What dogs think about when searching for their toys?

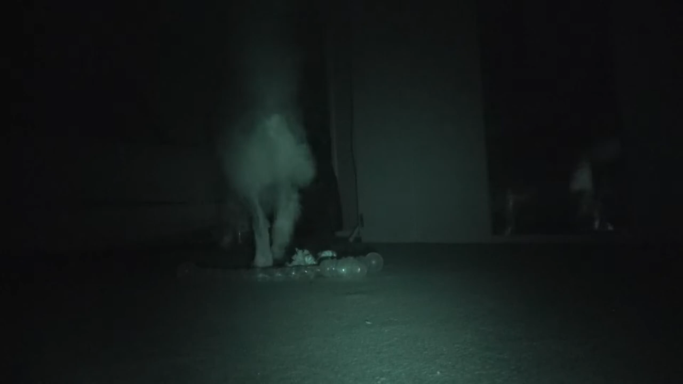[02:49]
how dark was it pretty dark
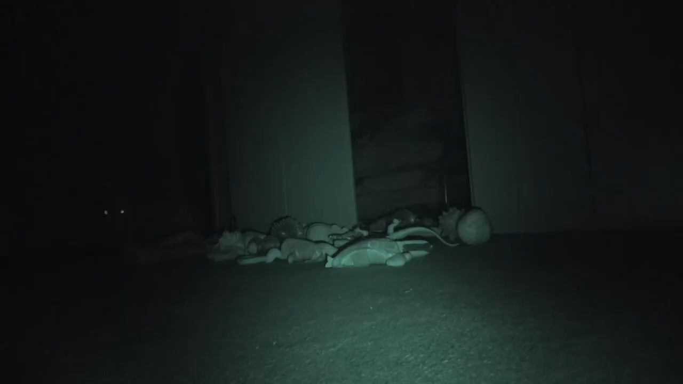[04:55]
really dark and you can be afraid of lying to